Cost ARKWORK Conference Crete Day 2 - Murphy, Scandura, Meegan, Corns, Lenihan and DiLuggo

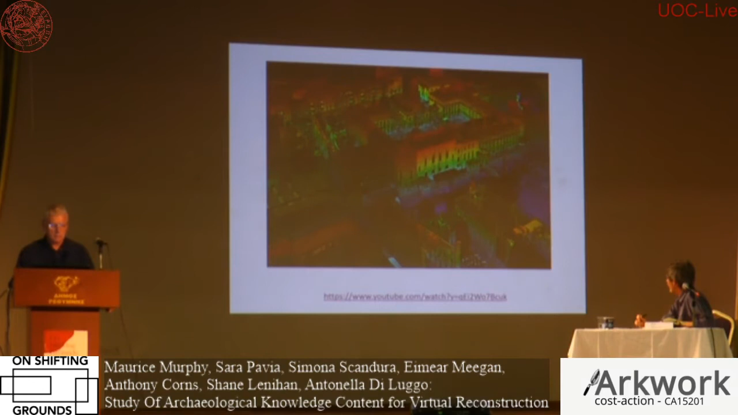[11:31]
um the the detail became clearer so but working with the raw scan data there's a fair bit of of the work to do so just
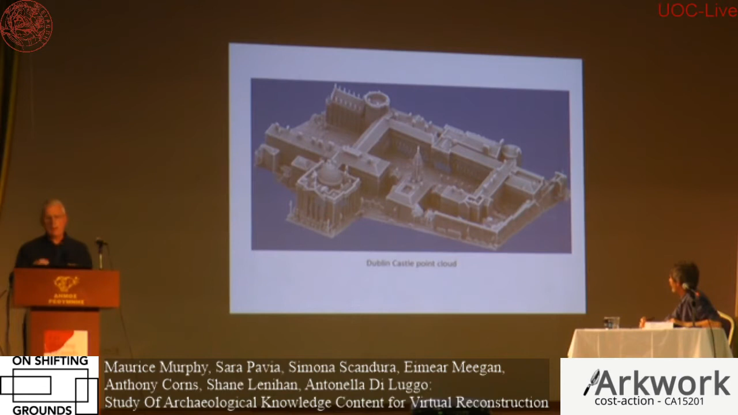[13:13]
you'll see that you know the other route to go down is actually to introduce solid objects into the point cloud and you're you've got a completely different data set and a lot of work and this is back to leinster house again so this is the point cloud and you can see you know that the
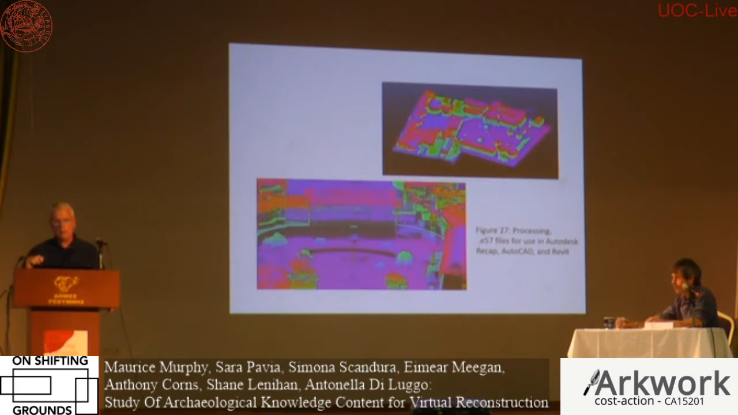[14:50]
unfortunately expensive but if you're in college you get for free and revit then is the modeling tool and so this is the parliament which has been meshed